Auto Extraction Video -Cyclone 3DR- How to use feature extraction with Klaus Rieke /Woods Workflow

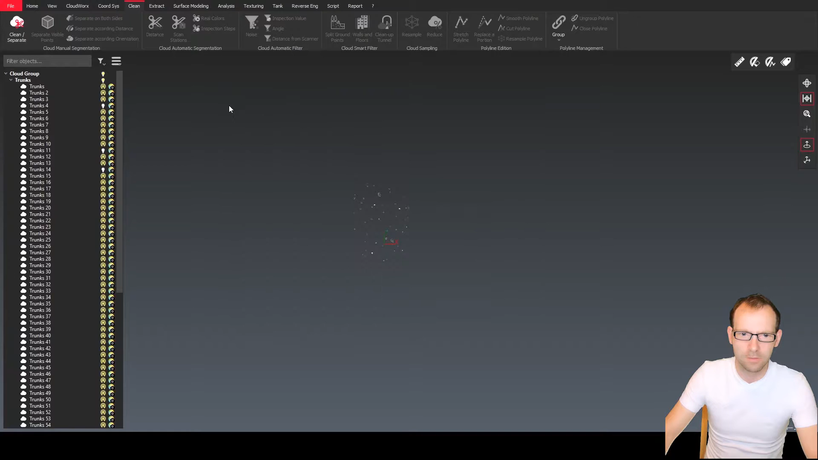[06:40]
And we just go to extract circle at best circle.